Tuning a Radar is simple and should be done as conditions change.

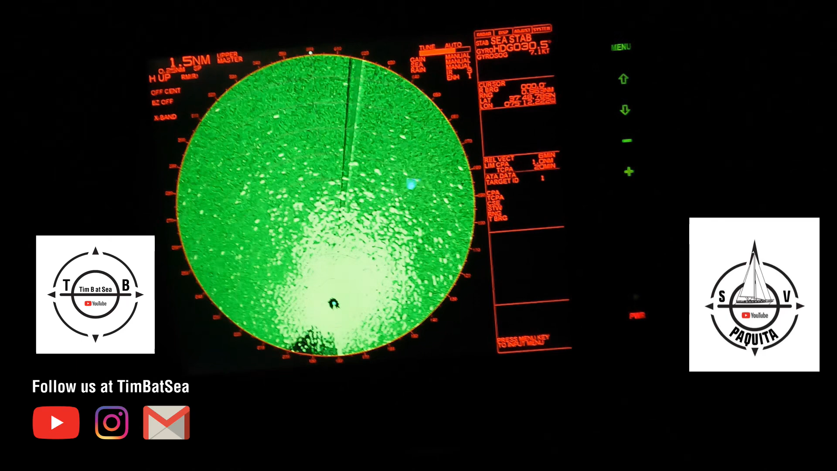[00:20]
if you go to the the gain on the radar turn the gain all the way up and then turn the clutter down and you'll see see all that big green that goes around there we start turning the gain down until the outside of the green of the game now look I turn the gain up see that green haze take that down and you can that's like still there so it's still on the outside so you do it till it cleans up that's about as much gain as we can get then we start turning up the sea clutter obviously if you turn the sea clutter all the way up you run the risk of not seeing anything this is at a range
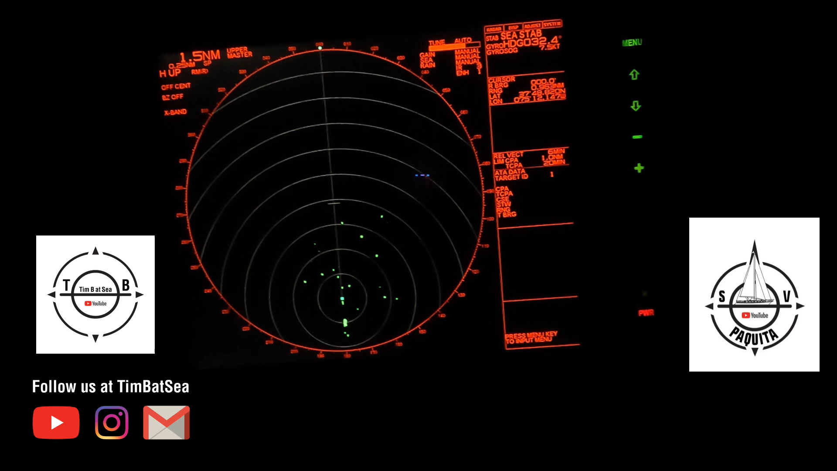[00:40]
of 1.5 miles and now you can see the barge behind us that's a quarter of a mile ring so it's two tenths of a mile behind us as the conditions change keep tuning your radars in